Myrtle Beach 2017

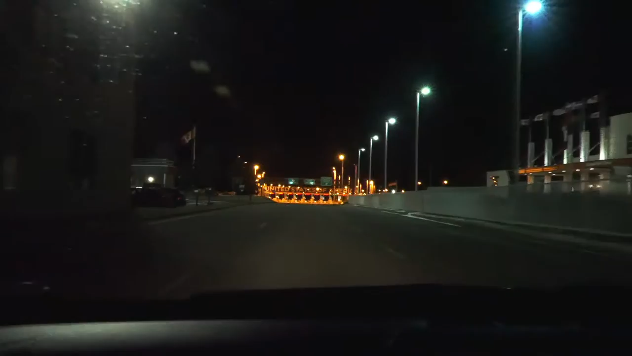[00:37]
Alors le premier arrêt qu'on voit ici c'est aux douanes américaines comme de raison à une heure du matin.
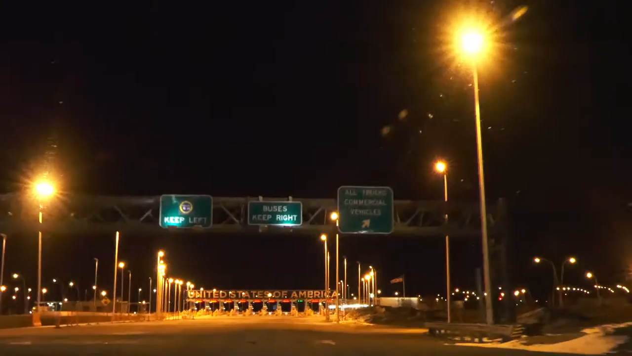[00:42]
Il n'y a pas grand monde là alors c'est une des raisons pour laquelle je monte pendant la nuit.